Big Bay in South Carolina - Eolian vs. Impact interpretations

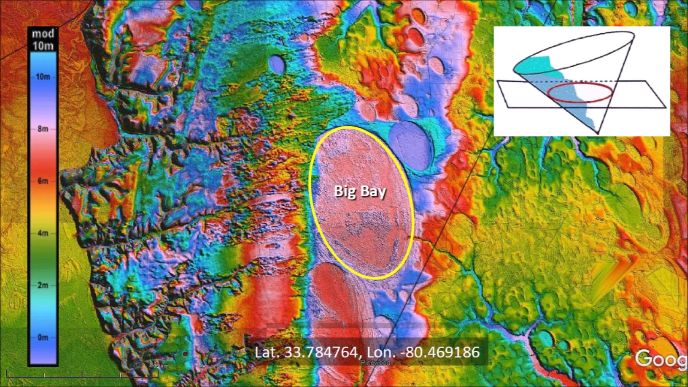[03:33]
This implies that the bays originated as inclined conical cavities. The analysis will examine the dynamics that created the landscape in this LiDAR image. From the geological law of superposition, we can see that Big Bay was emplaced first. A sand sheet then covered the west rim of Big Bay. Finally, a small bay formed on top of the sand sheet. The paper by Brooks characterized the sandy deposits as an eolian sand sheet blown from the watery river.
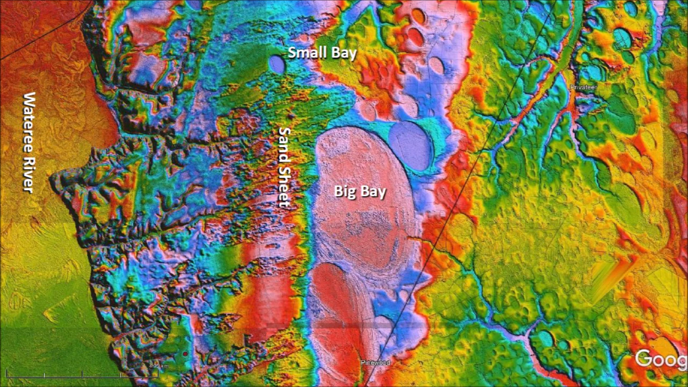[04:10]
In this analysis, we will consider that the sand sheet was actually carried as a slurry after one or more glacier ice impacts on the watery river. The idea that the sand sheet was created by a splash from the watery river is justified by comparing the west side of Big Bay, which has no Carolina bays, and the east side, which has numerous small bays even though some of them are badly eroded. A splash from the watery river could have dredged the
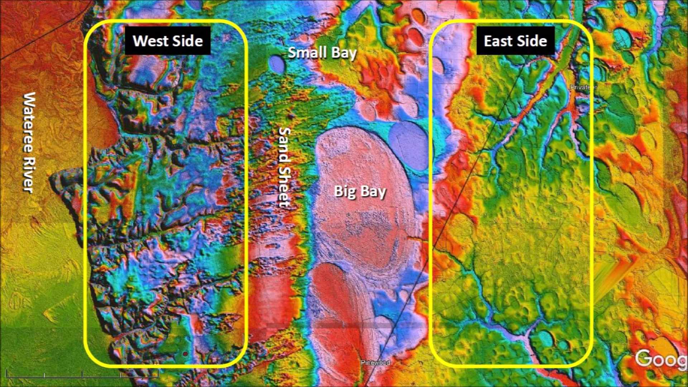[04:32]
soil and obliterated any bays that had been emplaced on the west side. The soil was then deposited as a sand sheet on the rim of Big Bay.
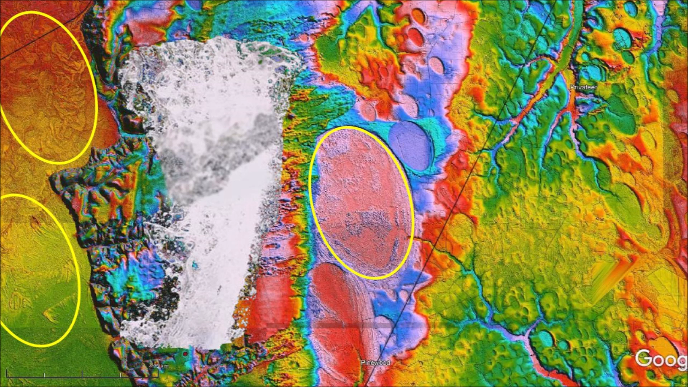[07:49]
ground at an angle of 38.7 degrees while the slurry of water and sand was approaching the location of Big Bay. Almost immediately after the formation of Big Bay, the sand slurry lost its forward momentum as it covered the western rim of the bay.
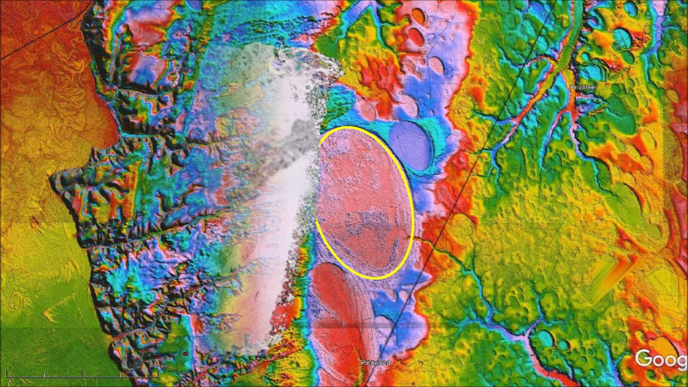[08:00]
A small ice projectile with a trajectory of 327 kilometers above the surface of the Earth impacted the sand sheet shortly after its formation.
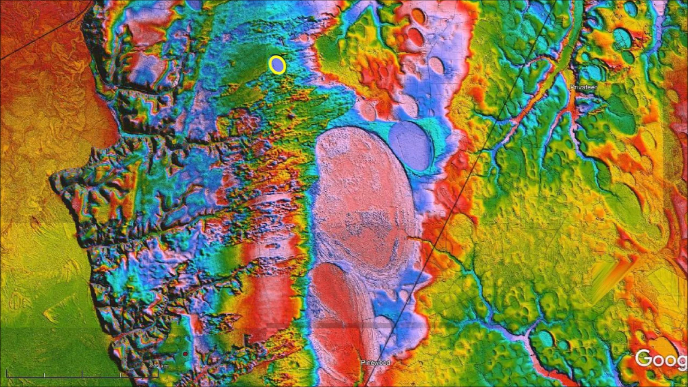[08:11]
The time between the formation of Big Bay and the small bay was 80 seconds. In order to understand the sequence of events, we need to determine how long it took to deposit the sand sheet.
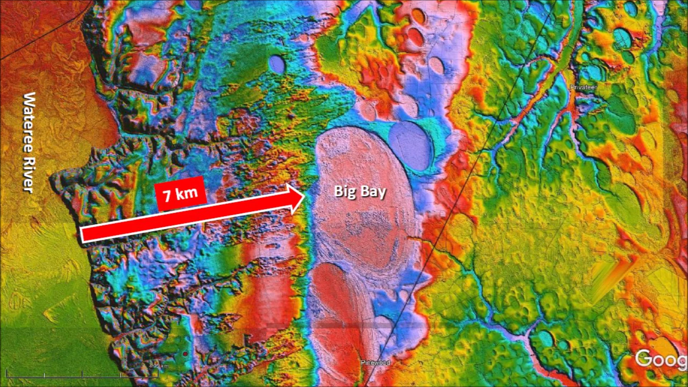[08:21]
The distance from the watery river to the rim of Big Bay is 7 kilometers. The best analogy to the movement of the sand sheet is a lahar,